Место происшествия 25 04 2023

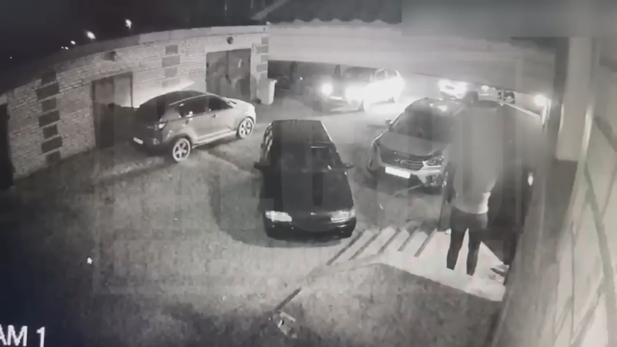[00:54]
В один момент к его автомобилю подошел подозреваемый и через водительское стекло произвел выстрел из пистолета,
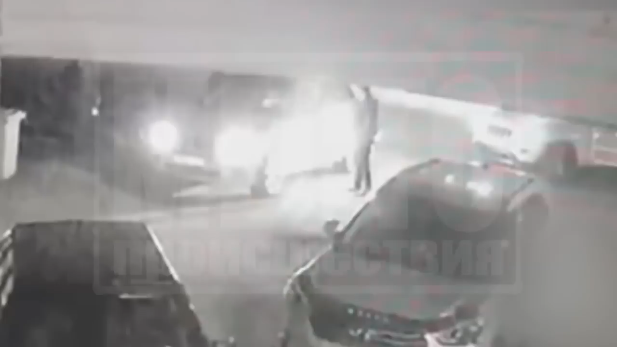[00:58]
после чего с места происшествия он скрылся. Потерпевший был госпитализирован.